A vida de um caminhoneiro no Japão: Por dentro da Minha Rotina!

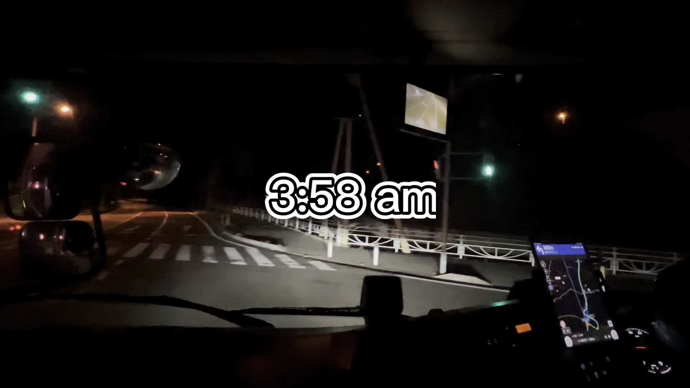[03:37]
Caramba, voltamos agora, é 3h58, tô na porta aqui da entrada aqui
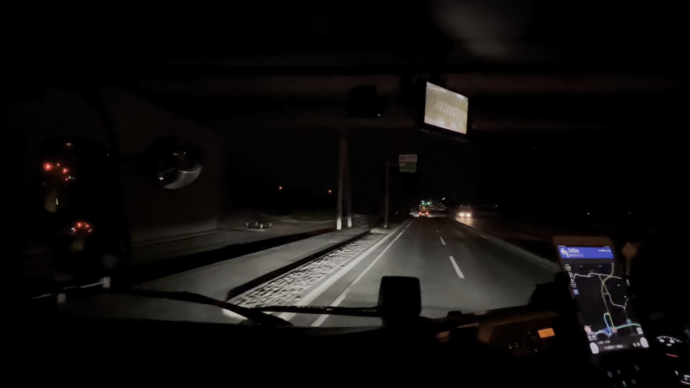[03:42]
da rodovia pedagiada em Minami-Alps. Tô com pouquíssimo tempo pra pegar o desconto de antes das 4 da manhã, né? Falta 2 minutos aqui, ó. Tenho que virar aqui e passar a cancela ali, a guarita ali, não sei como é que fala. E aí, pra conseguir pegar o desconto. Falta 1 minuto. Será que eu vou conseguir?
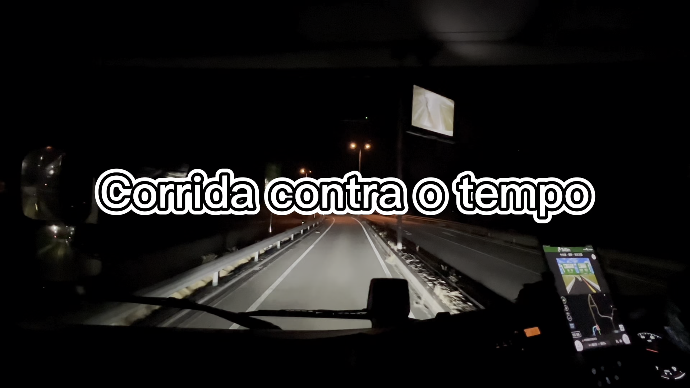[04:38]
Caramba, nossa, eu tô praticamente a segundos aqui de perder ou conseguir o desconto. Ah, vai dar 4 horas.
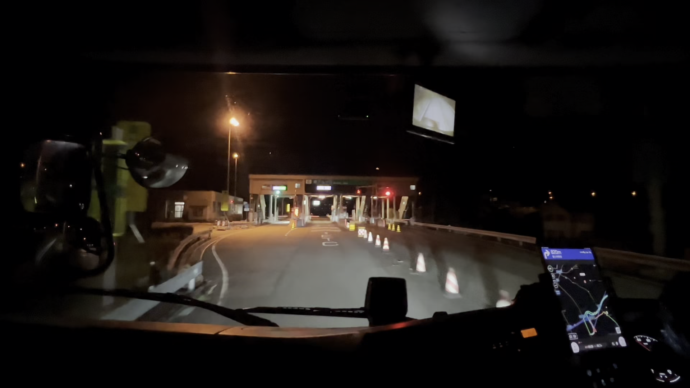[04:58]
Vamos logo, passa. Ai.
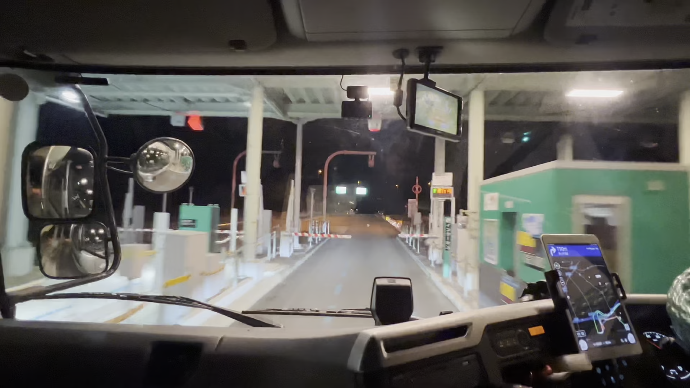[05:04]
Não sei agora, não sei se deu. Deu 4 horas agora, parece. Acho que eu consegui por segundos. Consegui o desconto, nossa. Caramba, quase que eu perco o desconto da madrugada aqui. Eu acredito que eu consegui. Na saída vai aparecer, né? Se eu conseguir, vai aparecer o Aribique ou não, né?
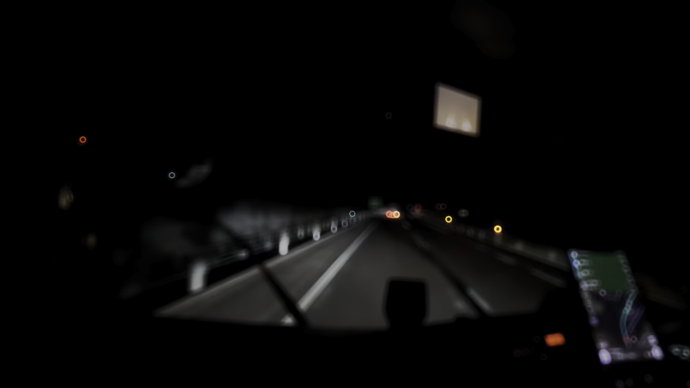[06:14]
Agora são 5 horas da manhã. Faltam 13 km para chegar no local.
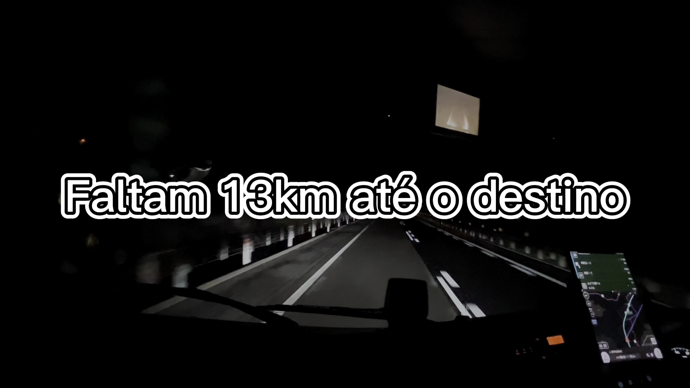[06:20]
Estou um pouco cansado, com sono. Eu vou ver se eu vou parar ali na. Vou parar para descansar um pouco antes de chegar no local, porque esse local que eu tô indo aí, eu já tenho vídeo já indo nesse local aí, né? É isso, eles atendem a partir das 5, né? Estão começando a atender a partir de agora. Só que se eu chego lá, provavelmente eu vou